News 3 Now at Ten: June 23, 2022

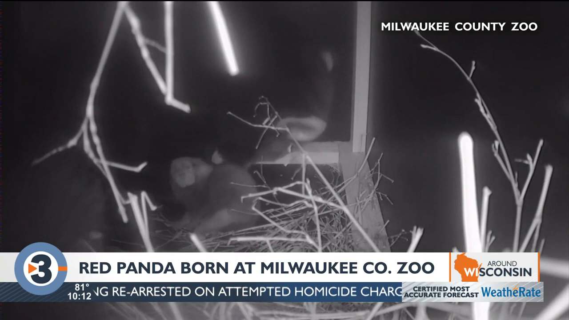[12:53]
off exhibit area in a secluded and quiet nest box keepers can closely monitor